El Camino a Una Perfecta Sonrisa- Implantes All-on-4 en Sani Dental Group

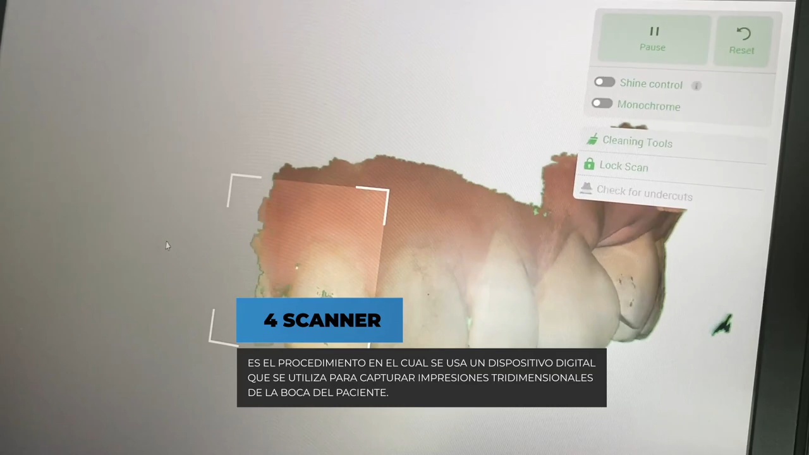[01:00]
Es el procedimiento en el cual se usa un dispositivo digital que se utiliza para capturar impresiones tridimensionales de la boca del paciente.